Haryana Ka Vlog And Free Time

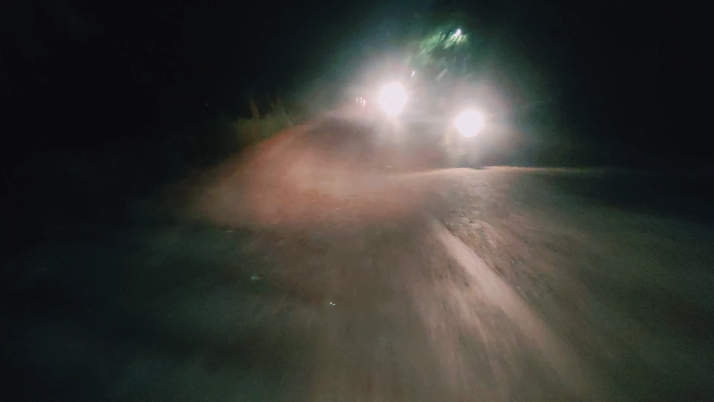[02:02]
बहुत ज़्यादा लेट हो चुके हैं आज, डर लगता है घर वालों से सुननी पड़ेगी। ये आ चुका है सुभाष चौक,
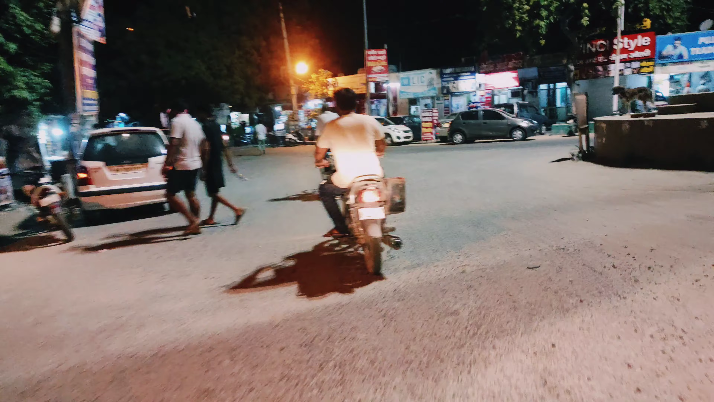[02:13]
ये घर जाते हुए कर दिया क्रॉस। अब चलते हैं सीधा,
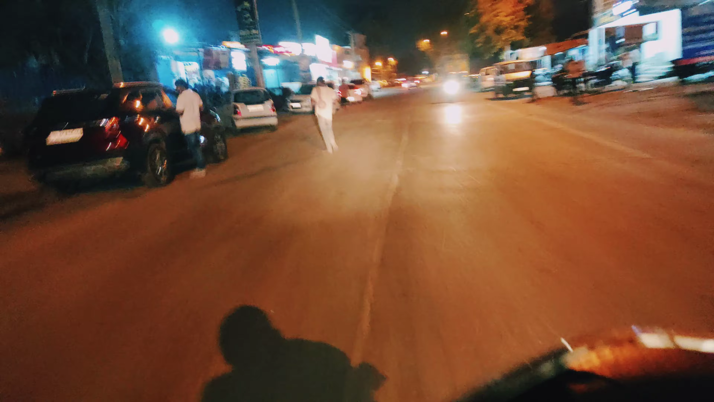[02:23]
मिलते हैं हाईवे पे, अब बंद करते हैं थोड़ी देर के लिए, अब सीधा मिलते हैं हाईवे पे।
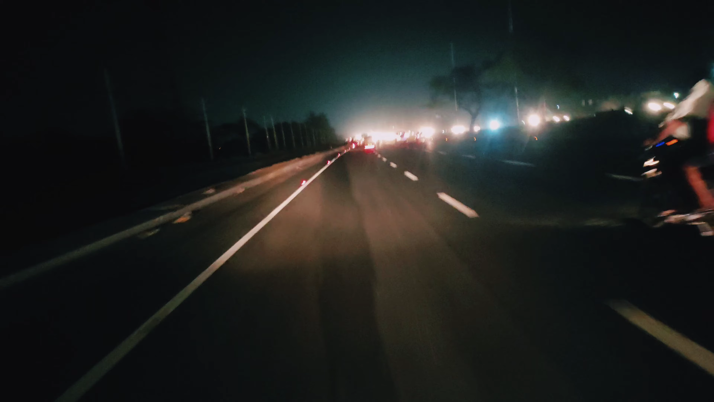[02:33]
यार अब तो एक नंबर का रोड बन गया, अब तो बिल्कुल एक नंबर के रोड। जैसा कि ये आ चुका है हमारा रोड नरेले का, तो दिखाते हैं पूरा रोड ये।
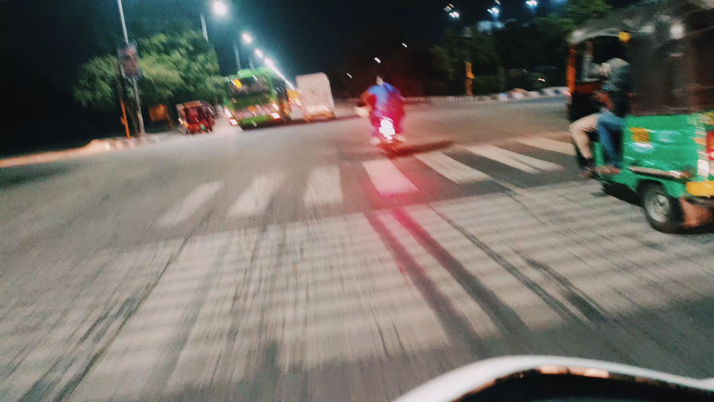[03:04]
जैसे कि आप जा चुका हमारा बोर्ड नरेले का,